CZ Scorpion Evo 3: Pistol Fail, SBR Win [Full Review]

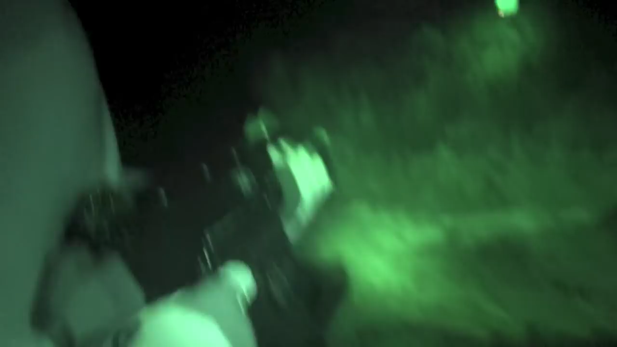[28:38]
Or, as you're seeing in our video, put a laser on it. I think a laser has limited applications. This is one of them. Can't shoulder a weapon. You're shooting it from the hip. You're shooting it from a weird angle. Laser works. And it worked for us.